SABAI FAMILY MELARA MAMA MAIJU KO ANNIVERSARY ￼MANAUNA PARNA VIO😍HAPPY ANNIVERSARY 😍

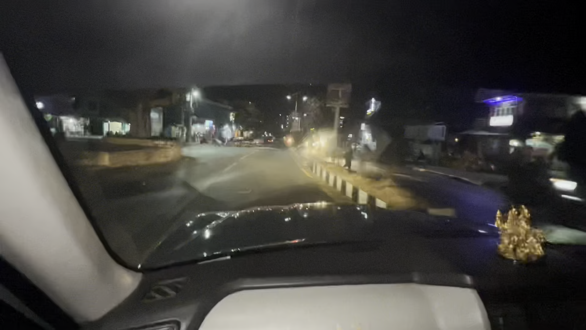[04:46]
भन्नु ट्याक्कै जर गरेर हल्का तल आइपुगेका छन् है गानाले केही